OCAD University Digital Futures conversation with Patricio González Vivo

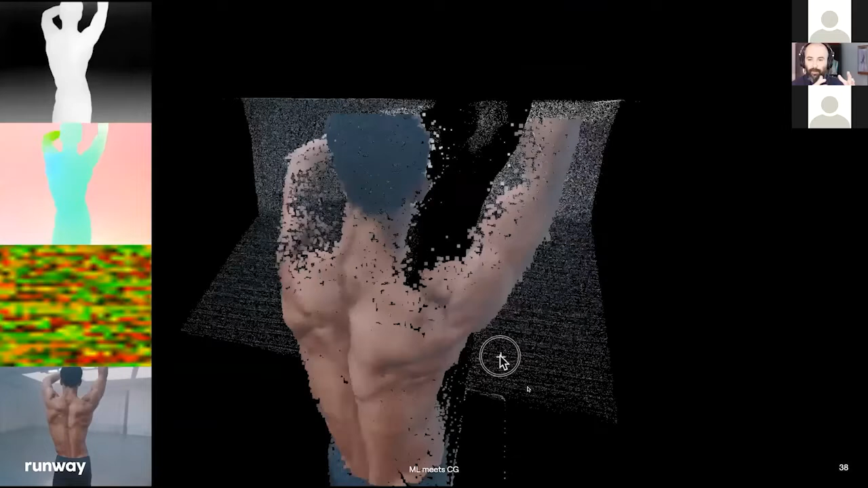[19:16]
So, um, so they basically, they are attached to the surface of something, um, and that allows you to, uh, improve the quality.
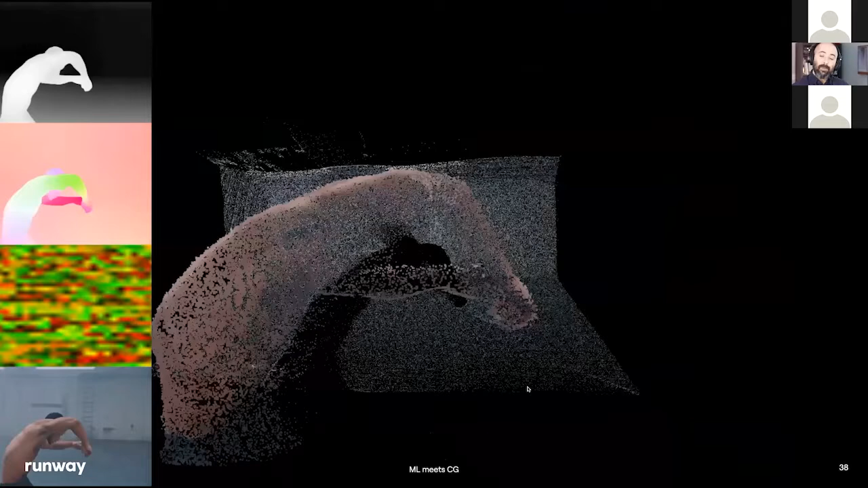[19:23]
So this is before that, and then it's, this is later, um,